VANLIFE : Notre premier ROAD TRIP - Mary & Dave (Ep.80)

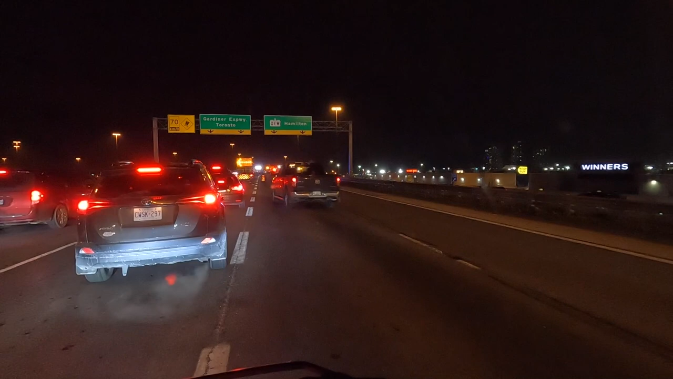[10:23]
Là, notre sortie est barrée. Je vois le char qui est à contresens. Il y a un accident, ils ont tout bloqué. Wow.